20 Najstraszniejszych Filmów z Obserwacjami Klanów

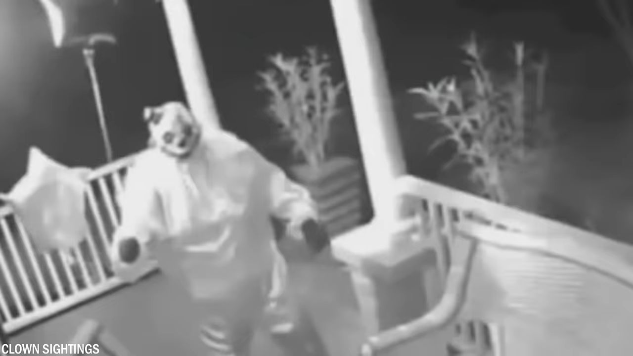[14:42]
Ostatnią rzeczą, którą chcesz zobaczyć, gdy otrzymasz powiadomienie, że ktoś stoi przed twoimi drzwiami,
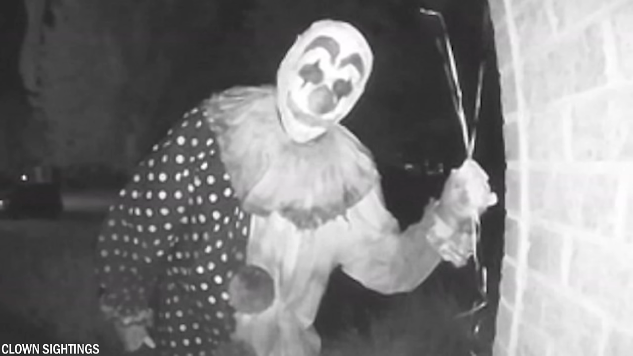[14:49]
jest klaun z nożem, zwłaszcza jeśli jest to przerażający klaun, który zna różne sztuczki i trzyma balony. Ruchy i niesamowite wybryki klauna mogą zmienić zdanie tych, którzy wcześniej nie bali się klaunów.
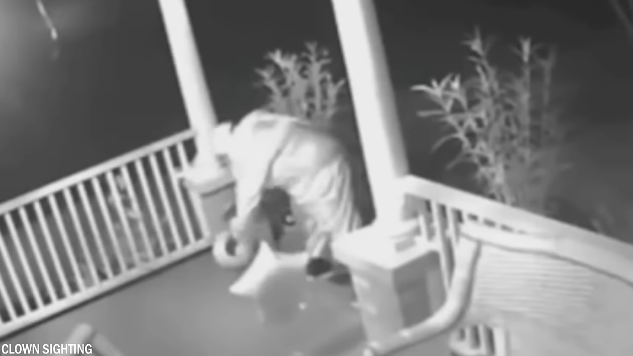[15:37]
Co jeśli klaun był naprawdę agresywny albo odwracał uwagę mieszkańców domu, gdy ktoś inny się włamywał?
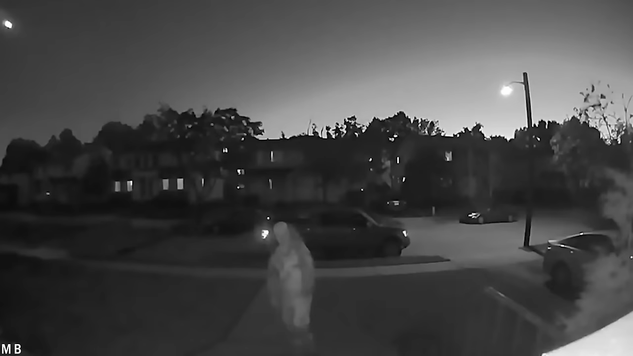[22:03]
Można jednak żałować, że nie ma się takiej kamery, gdy zobaczy się tego klauna wpatrującego się bezpośrednio w kamerę.
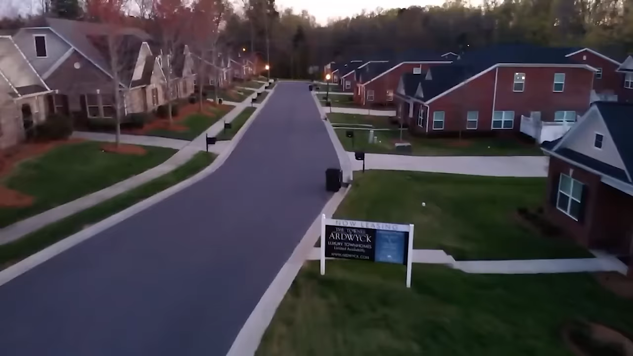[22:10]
Według tej historii klaun regularnie czaił się w tej okolicy, aby straszyć ludzi. Klaun stoi na podwórku z groźną postawą, przechylając głowę w niepokojący sposób, a następnie wpatruje się w kamerę dzwonka do drzwi.
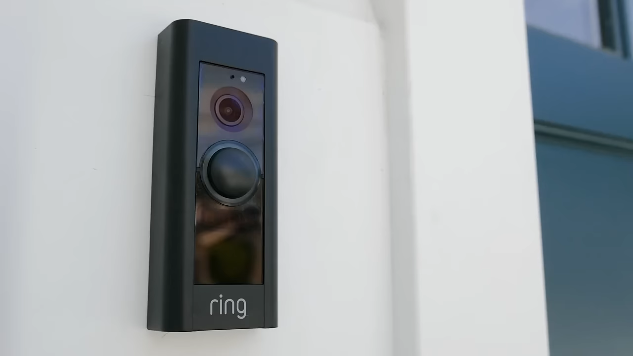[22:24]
Czy możesz sobie wyobrazić, że następnego ranka sprawdzasz nagranie tylko po to, by zobaczyć tego przerażającego klauna?
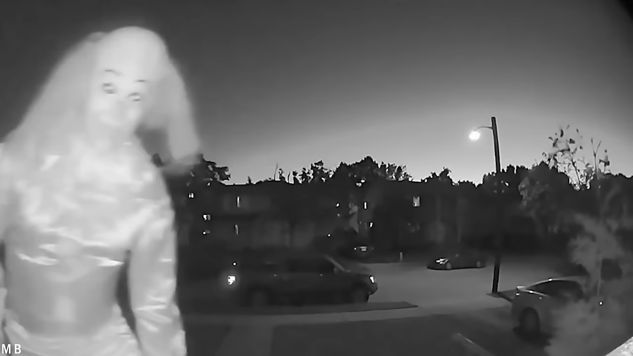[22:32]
Nie mamy jednak pojęcia, dlaczego klaun nadal patrzy w kamerę dzwonka
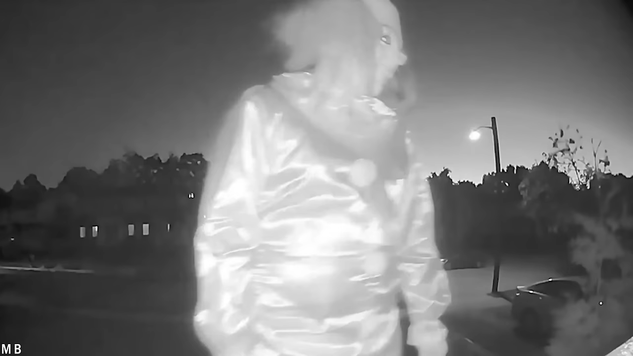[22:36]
do drzwi z mrożącym krew w żyłach wyrazem i uśmiechem na twarzy.